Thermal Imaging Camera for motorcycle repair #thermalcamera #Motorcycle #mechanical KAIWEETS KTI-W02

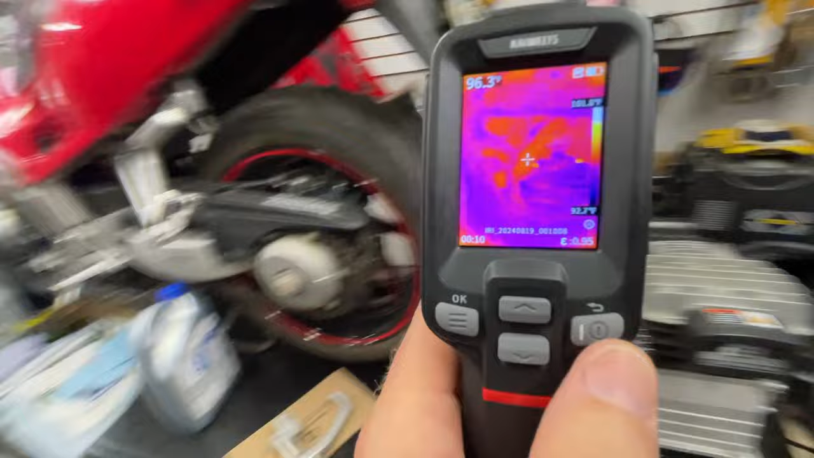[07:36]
On screen: spot 96.3°F
to the regular screens you'd see this back arrow here i'll just toggle back get back
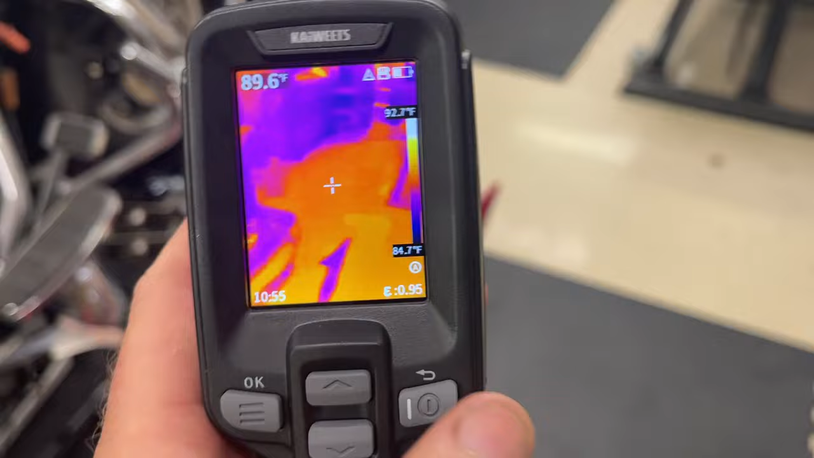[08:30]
On screen: spot 89.6°F
i think that gives you like crosshairs okay got those two okay now i'm going to back out of here yeah there's the the center point right there so check this out you know i'm doing an infrared
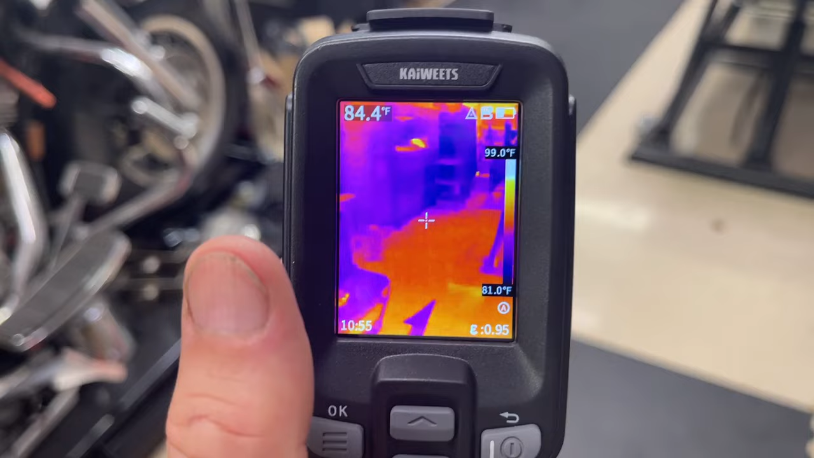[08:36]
On screen: spot 84.4°F, scale top 99.0°F, scale bottom 81.0°F
image but let's say you were kind of getting confused at what you were looking at what you could do is toggle down here and there is a
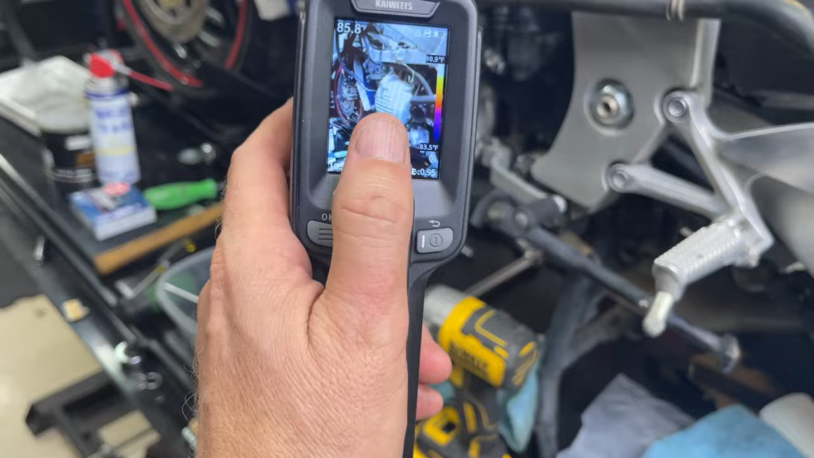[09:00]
see it there got my crosshairs and i got my laser pointer now okay so that just took a photo for me and put it in my photo catalog with the temperature
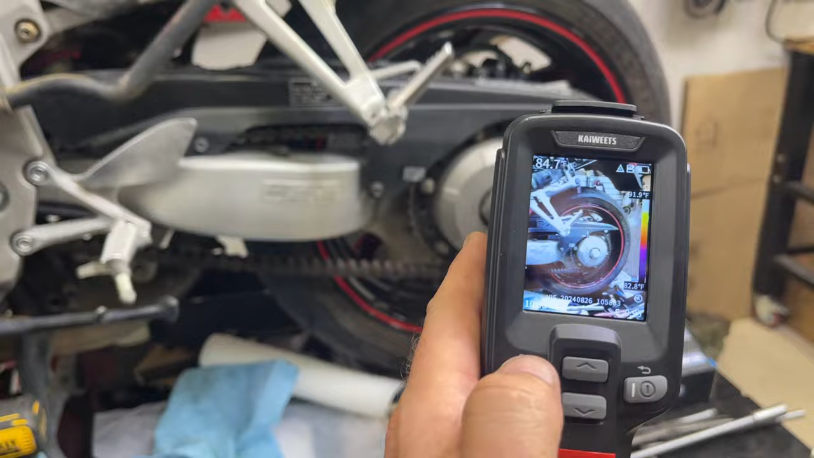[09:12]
no that's wild okay there's that photo i took telling you so much to learn about this there's that if you hit okay visual now wait a second here
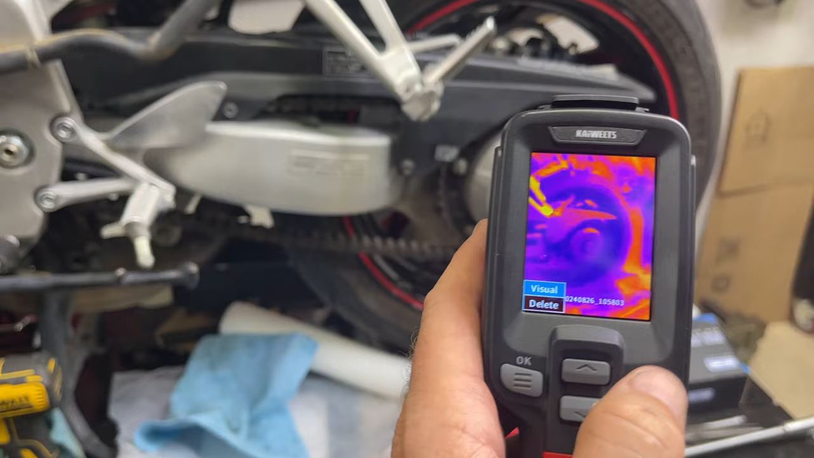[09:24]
let's do this let's look at different images i took so let me go back to there okay visual
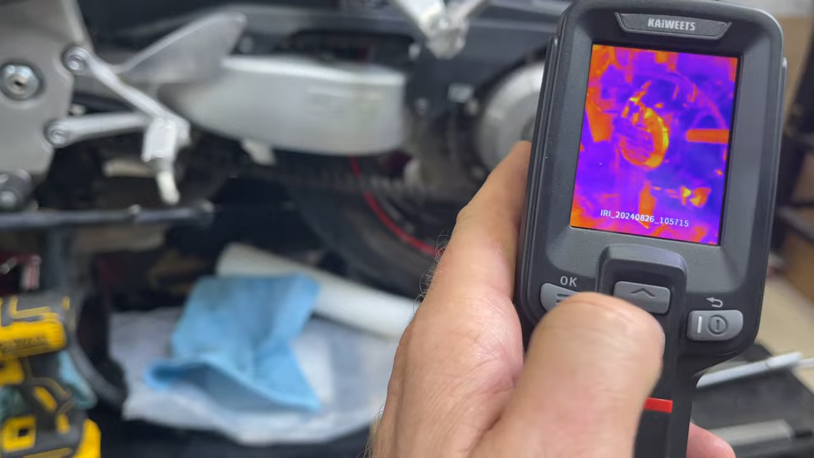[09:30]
wow that's wild it it just automatically saves both of them so in case you're confused what you're looking at you can just do that and go oh that that's what i'm looking at wow that's wild
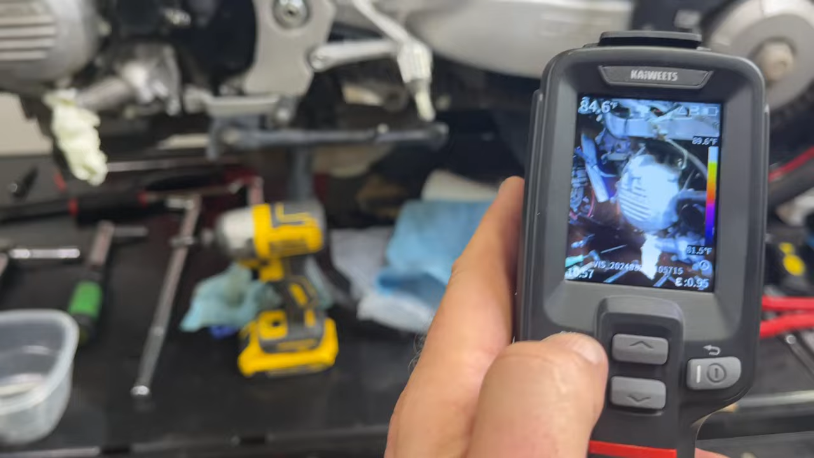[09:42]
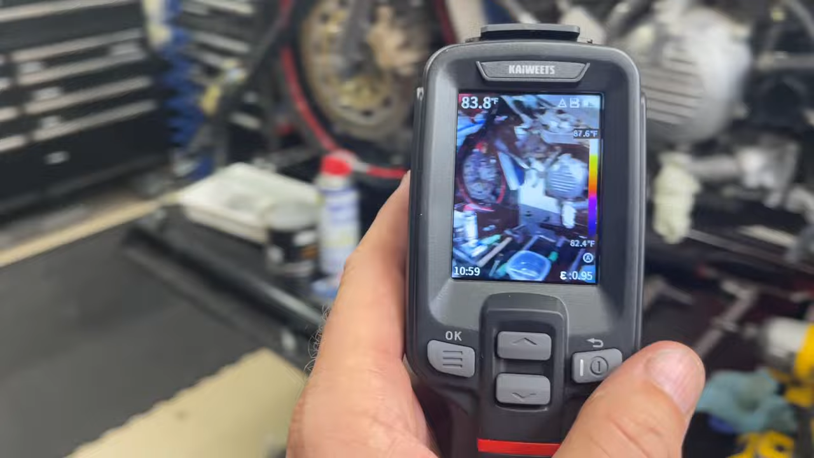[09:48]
On screen: spot 83.8°F, scale top 87.6°F, scale bottom 82.4°F
cool and back to live here obviously i think what most of us are going to use this for is the
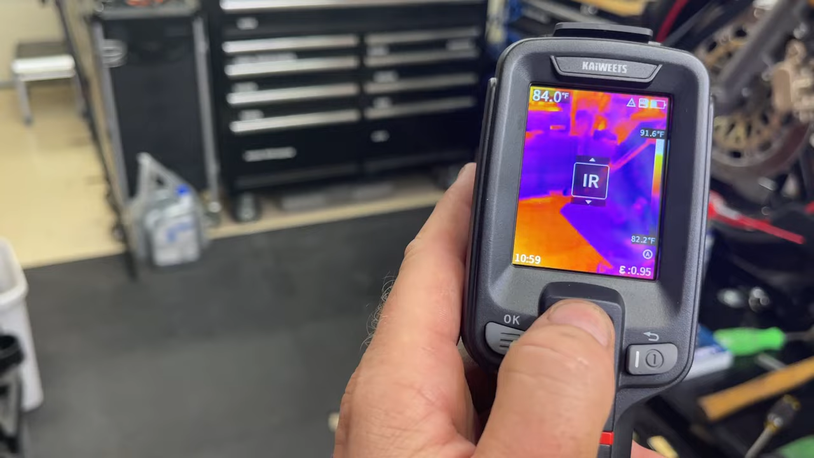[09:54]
On screen: spot 84.0°F, scale top 91.6°F, scale bottom 82.2°F
infrared where we're measuring temperatures of something right so
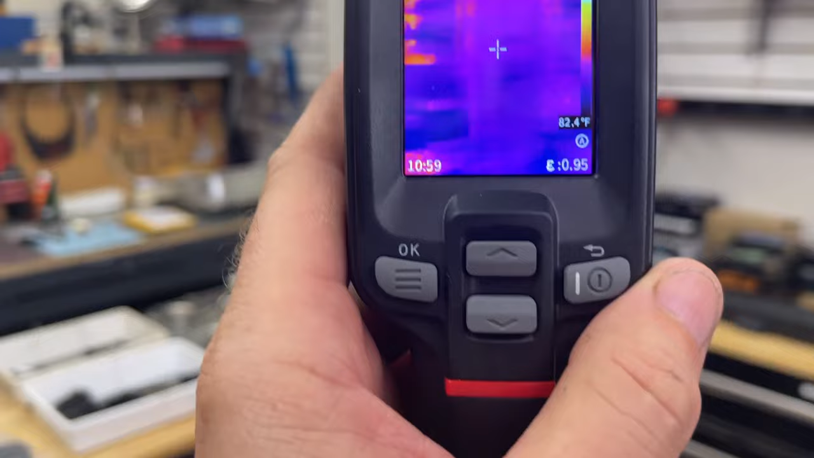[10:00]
you can see there all the heat coming in on the edge of the door okay if that seal's not that great whoo and a lot of heat coming through that concrete look at that
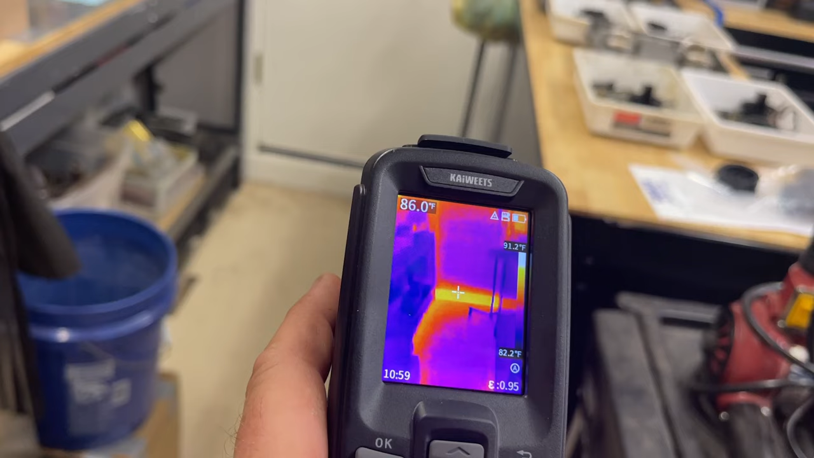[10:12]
On screen: spot 86.0°F, scale top 91.2°F, scale bottom 82.2°F
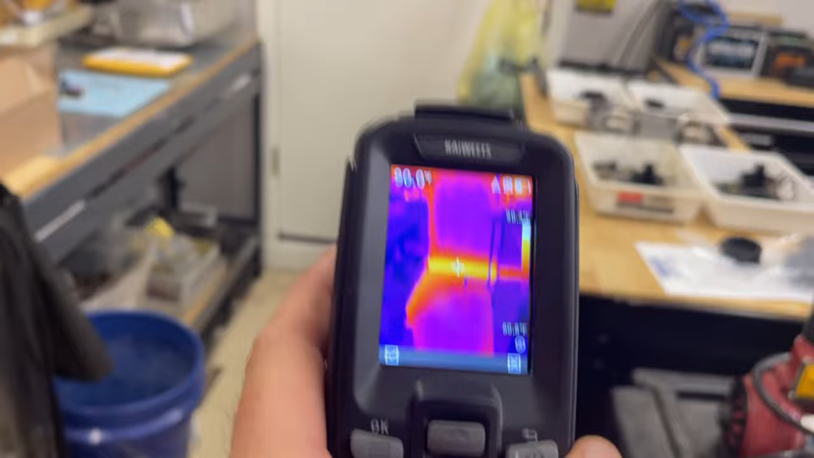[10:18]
90 degrees got a temp there real quick and when i do the door 85 five degrees hotter coming at the bottom of that door